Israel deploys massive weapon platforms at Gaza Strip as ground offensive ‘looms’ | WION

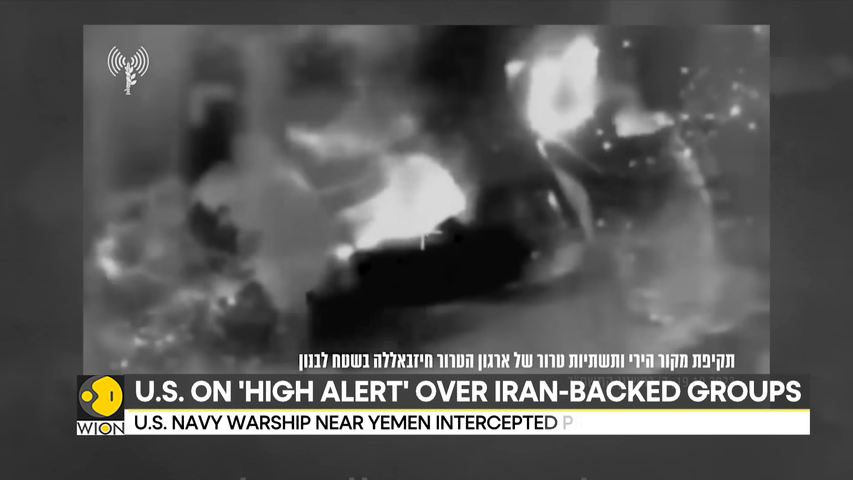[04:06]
Israel's military said earlier that its forces had targeted Hezbollah infrastructure and struck three people who attempted to launch anti-tank missiles at Israel.
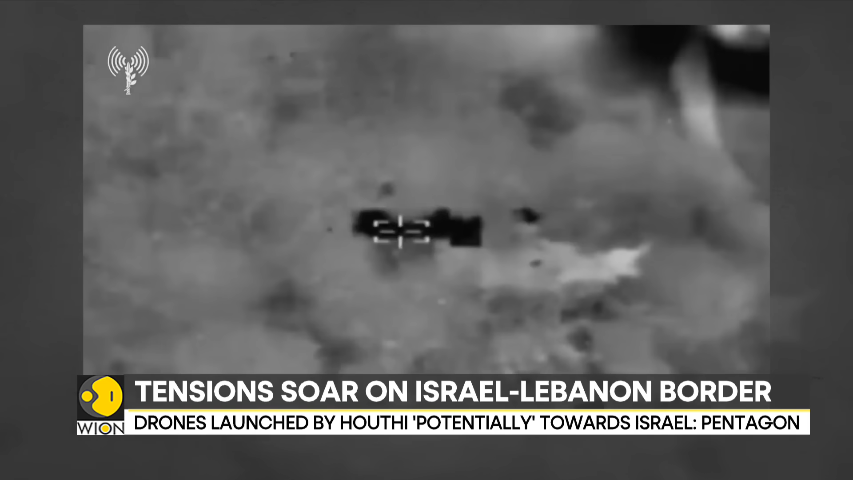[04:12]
On the Lebanese army's allegations, Israel says it is investigating the matter.